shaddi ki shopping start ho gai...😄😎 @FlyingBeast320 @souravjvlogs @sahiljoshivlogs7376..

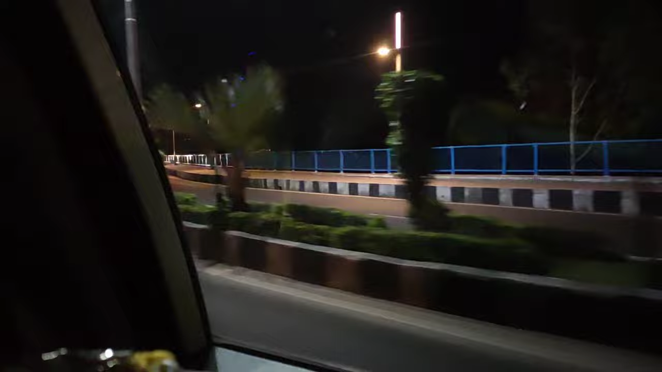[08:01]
गाइज, ये है राजा भोज सेतु ब्रिज, भोपाल की सबसे बड़ी खूबसूरती, बहुत सारी शूटिंग हुई है यहाँ।